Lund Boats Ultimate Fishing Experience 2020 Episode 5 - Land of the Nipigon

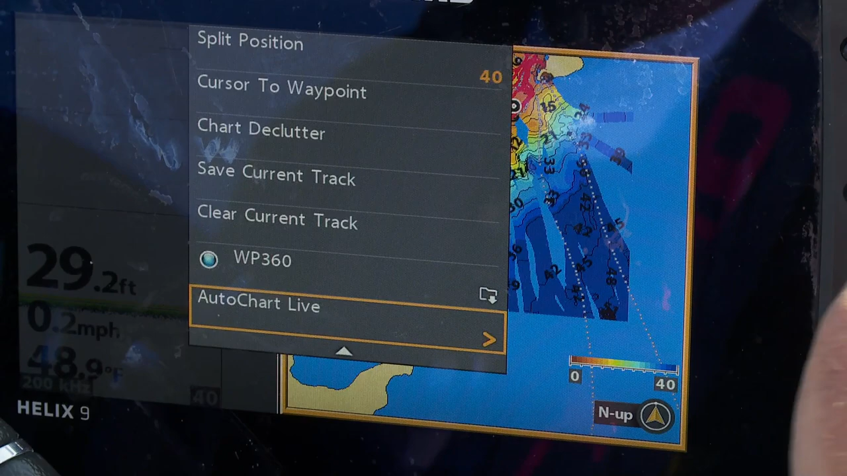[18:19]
On screen: depth 29.2 ft, water 48.9°F, speed 0.2 mph
And AutoChart Live is a program that allows you to chart the bottom as you're fishing.
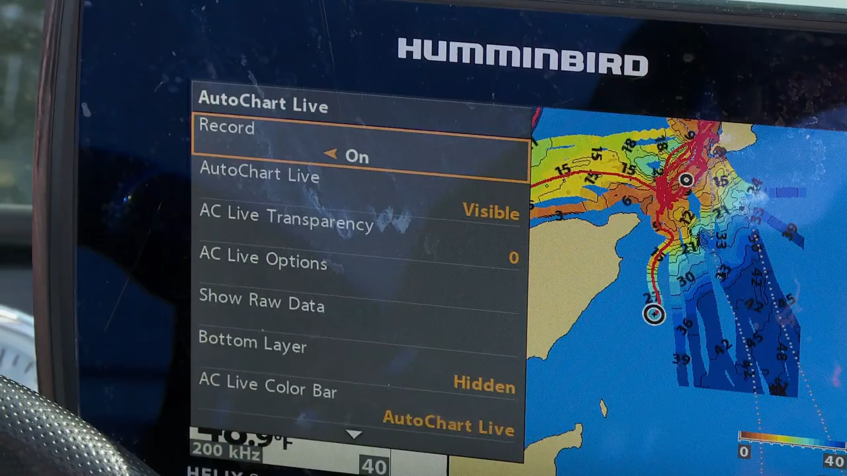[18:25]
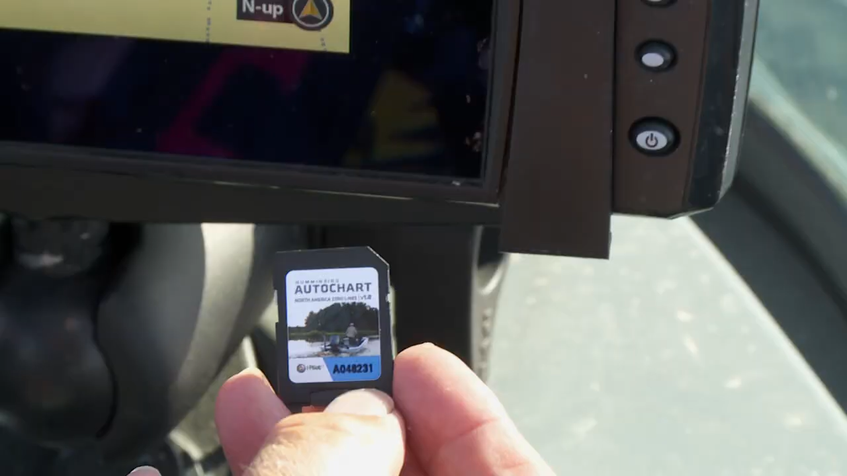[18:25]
So there's this zero line card you put in your unit, gives you the outline of Lake Nipigon and a bunch of lakes, and you fill in the blanks, basically.
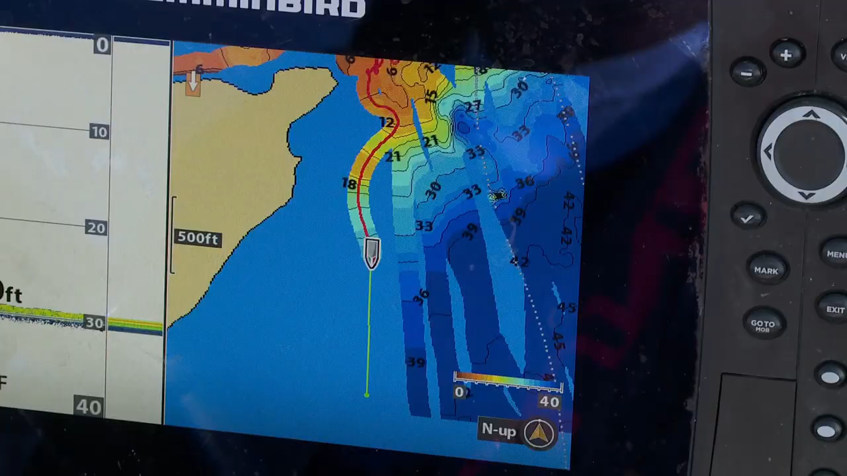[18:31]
So right now we're going over an area that's 19, 20 feet. I'm making a chart of it.
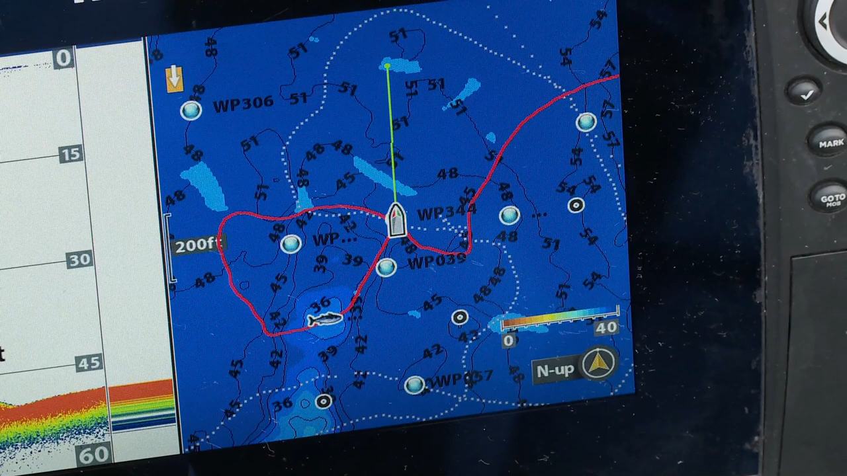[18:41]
And I fish Lake Nipigon so much, I'm getting a really good map of the lake.
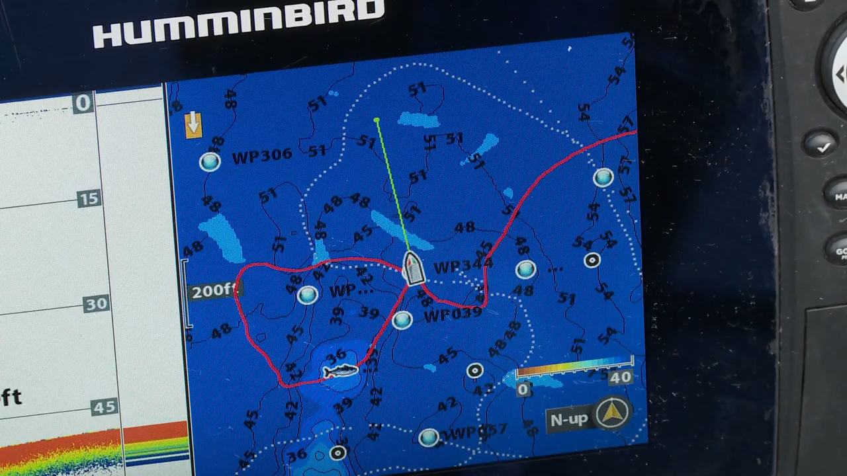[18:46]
But there's still big chunks of it I haven't filled in fact, where we are right now.